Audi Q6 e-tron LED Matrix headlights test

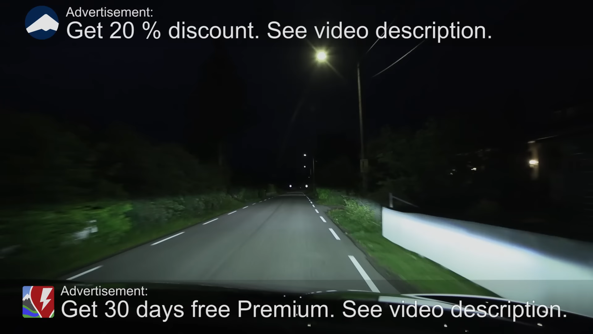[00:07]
Yo, what's up? We are now sitting in an Audi Q6 e-tron, and in this video, I'm going to test the headlights.
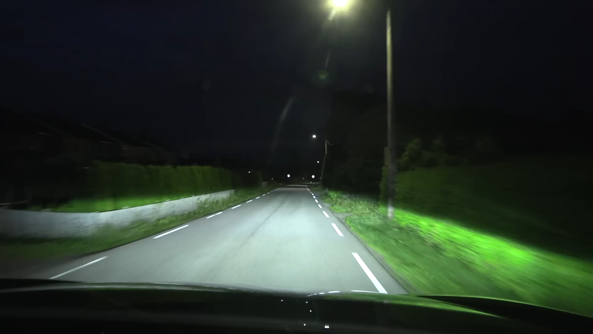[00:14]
So, this is a quite fully specced e-tron. It costs a little bit over 1 million. Oh, shit, what the heck? Okay, let me disable that, and then disable this. Okay, I have to disable some safety features, but we should have some matrix lights. And this is a German car, so I expect really good headlights. Let's see, it isn't out. Oh, what the heck? Damn!
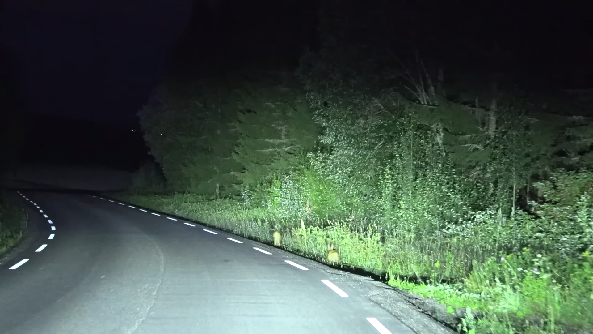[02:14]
Okay, no, no, manual on now. Wow, it is so bright. Bright and shines wide and high. Wow, this is heaven. Are these headlights the best I ever tried? Well, maybe. Okay, let me try. I need to switch. Let me see how to do this. Sorry for the... Let me switch over to dipped headlights. Okay, okay. Now we are on manual. I need to see the difference between high beam.
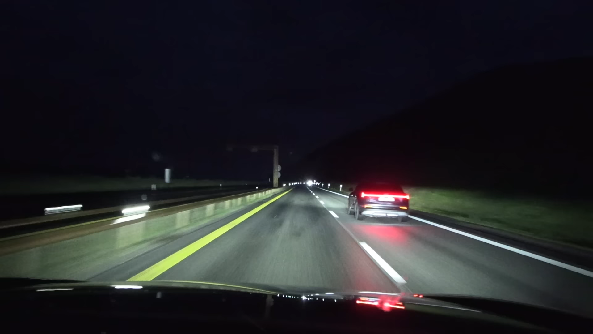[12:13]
We just happen to pass by an old fat e-tron. And then, boom, to the right. All right, well done. Let's get over to the right lane. See what happens then with oncoming traffic. And then, as long as there's no traffic, then it fires up pretty much everything, right? Oncoming traffic, turns off. Oh, okay, nice. I think I'll get more impression once I go to Sweden. Yeah, 1,000 km challenge, Sweden, this weekend.